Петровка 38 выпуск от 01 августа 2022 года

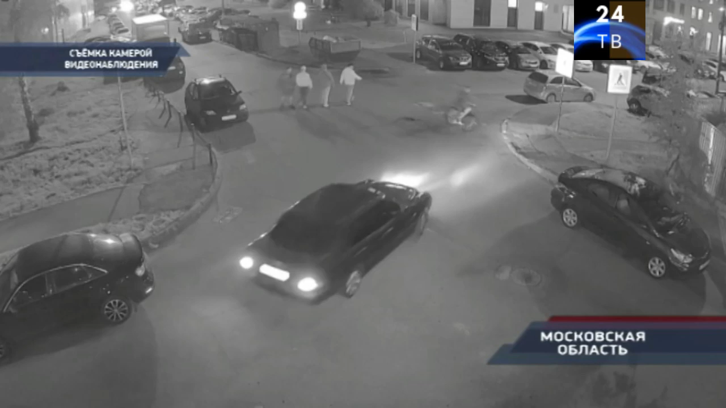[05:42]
Вот одна из его поездок. За рулём своей чёрной иномарки молодой человек исследует улицы в поисках подходящей машины. Ему нужен не сам автомобиль, а его боковые зеркала.
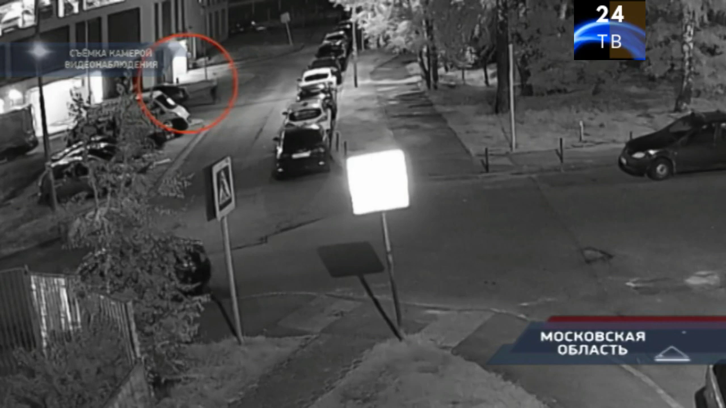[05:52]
Вот злоумышленник уже с пакетом в руках идёт на дело. На всё про всё несколько секунд, и мужчина уже вскрывается с места.